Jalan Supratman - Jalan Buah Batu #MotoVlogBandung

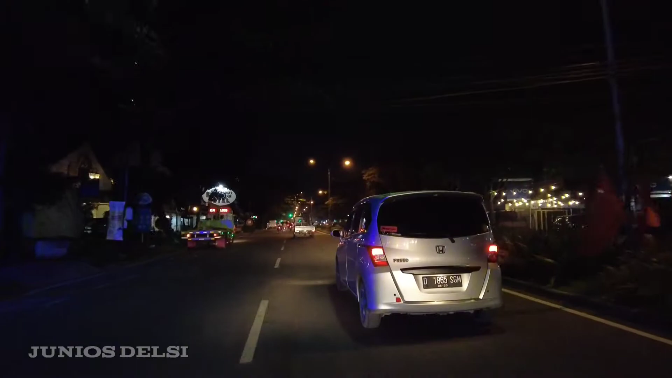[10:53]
nah ini sudah jalan pelajar berjuang ya jurnus turus ini sudah jalan pelajar berjuang karena tadi jalan layang itu menghubungkan jalan lasi dan jalan pelajar kejuang nah ini padat ya lumayan ya lumayan padat
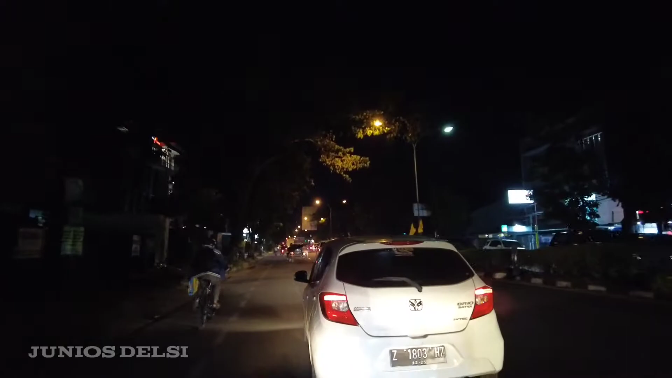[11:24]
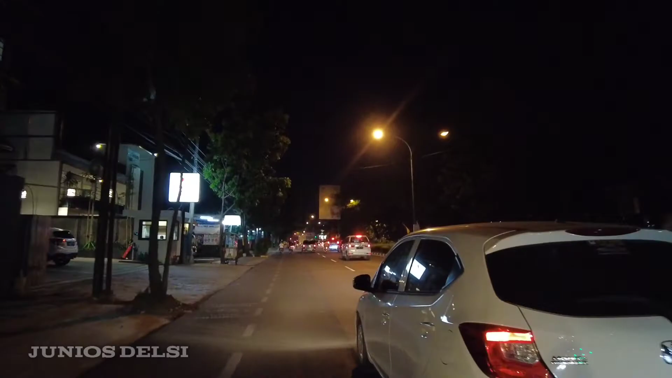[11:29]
kita lurus sampai ketemu jalan jalan buah batu selamat lelaki lampu merah ya agak-anggak lama lampu merahnya
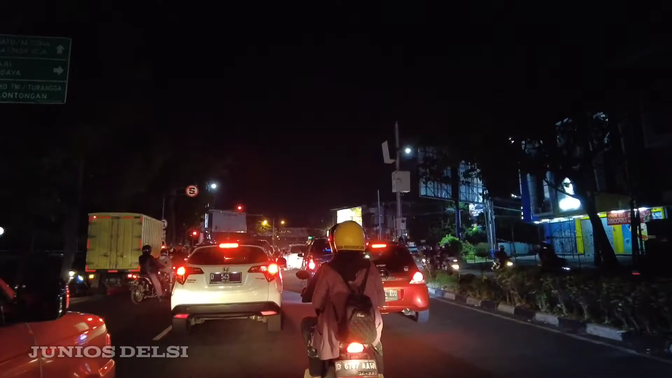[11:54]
kita lanjutkan kejalanan masih di jalan pelajar kejuang menuju jalan buah batu
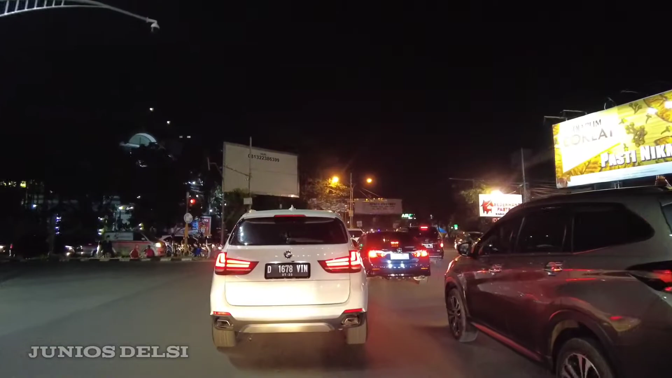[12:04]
ya padat ya abu bastik
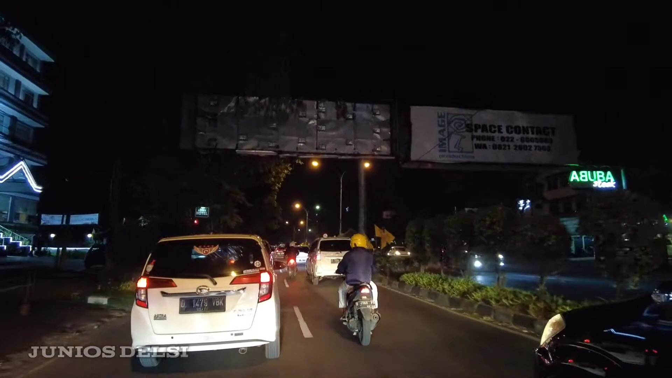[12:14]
jika di depan itu ada belok kiri ini
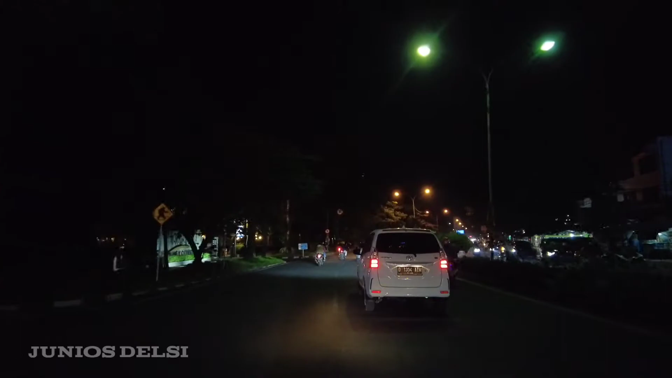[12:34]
masih jalan pelajar tukang ya arah sini gak ada di jalan tutup ya yang tadi aja tutup ya yang di jalan kapal ini ya kita lurus sampai ketemu jalan buah batu belok kanan belok kiri iya belok kiri belok kiri tadi
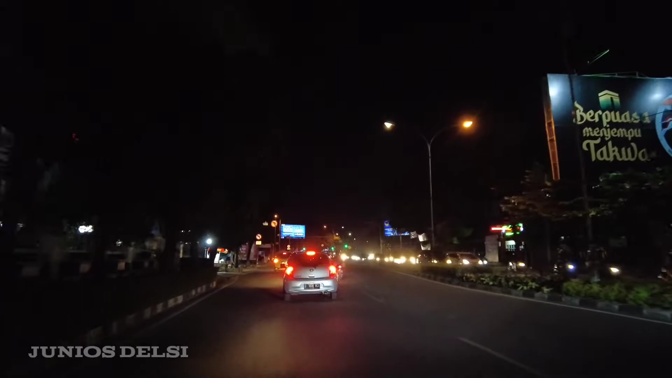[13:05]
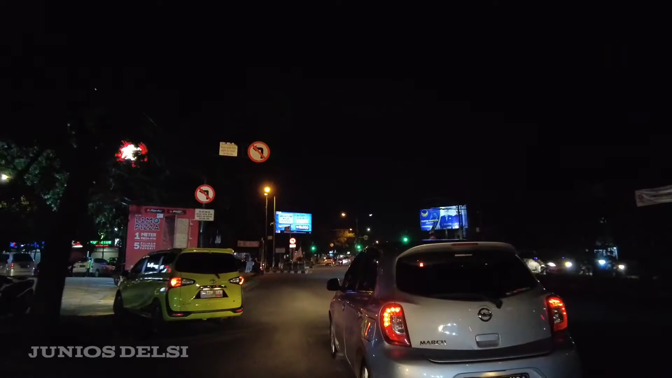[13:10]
belok kiri belok kiri menyusuri jalan buah batu